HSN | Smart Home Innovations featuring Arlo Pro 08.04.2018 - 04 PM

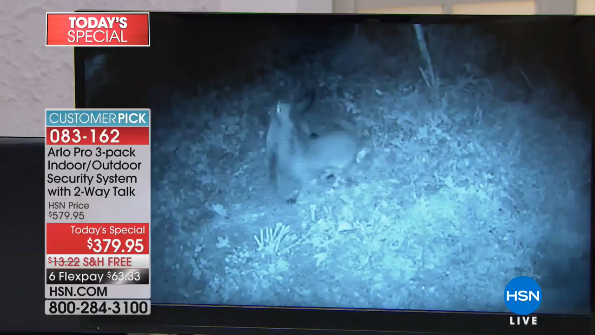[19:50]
So, even in the pitch black, you can see what's going on. Exactly. And you know what?
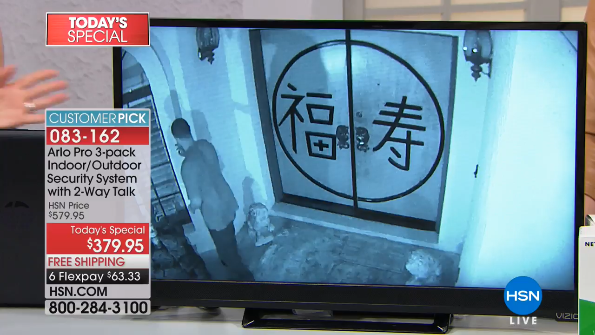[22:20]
They don't take up your camera space. And those are the videos that you can show the police. Now, the video that you're looking at, these guys, they were all caught.
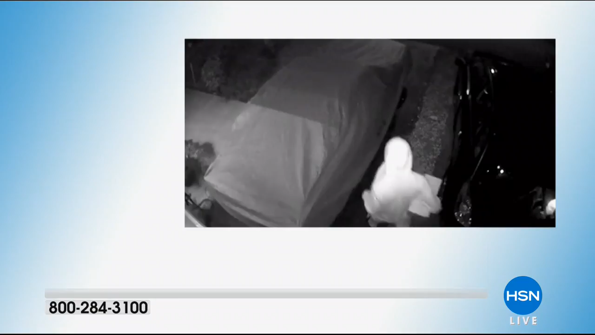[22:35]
Do you see that guy? Look at it. Yeah, he just looked at the camera and they left. They see it, and it's too late. Busted. Yeah, busted. The black and white is night vision. It has incredible night vision.
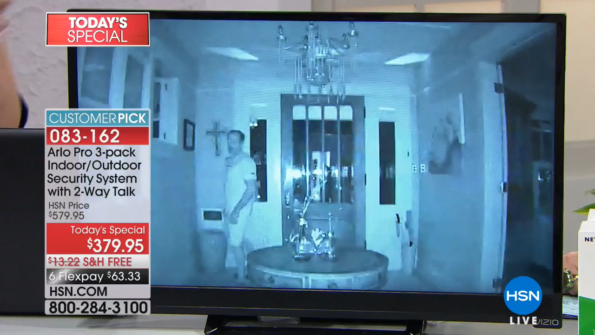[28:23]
Look how it instantly converts into the, that's the infrared night vision. I can tell what he looks like. It's pitch black in that room, but it illuminates the entire room. So you can see details of somebody.
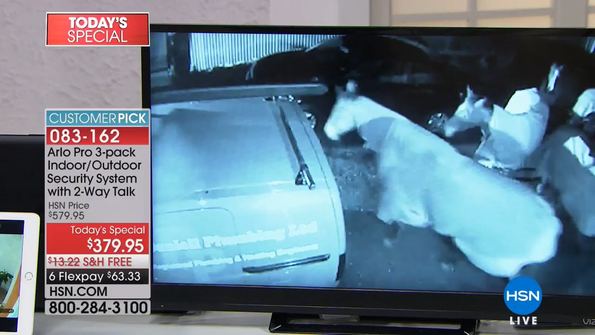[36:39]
You're getting all three cameras, completely rechargeable. You're getting the rechargeable batteries and the chargers included.